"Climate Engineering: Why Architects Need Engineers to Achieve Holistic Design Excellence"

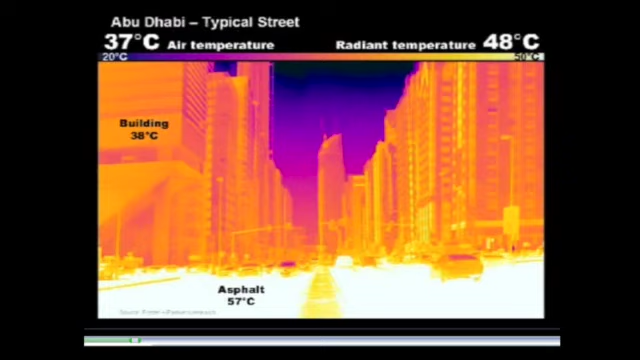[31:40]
It goes up to 60. So sometimes you're lucky to reach the other side of the road by crossing. This is why they take a car from one side of the road to the other.